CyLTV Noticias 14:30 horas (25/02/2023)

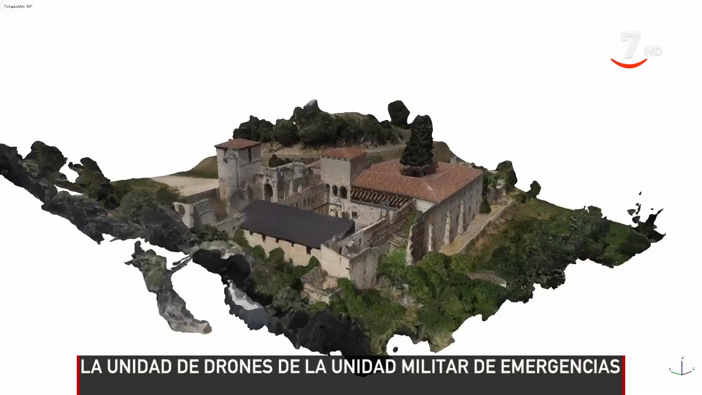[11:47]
mapeo 3D y de cartografía, y un dron para espacios confinados.